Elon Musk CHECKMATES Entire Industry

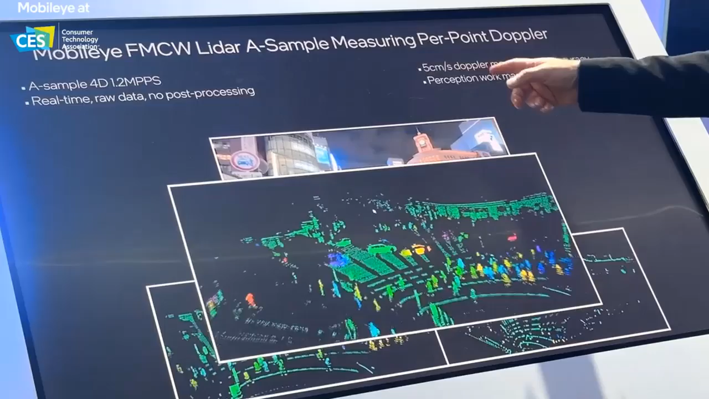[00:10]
Years ago he predicted that LiDAR for autonomous driving vehicles was not only useless but would actually be a crutch for the companies relying upon this technology.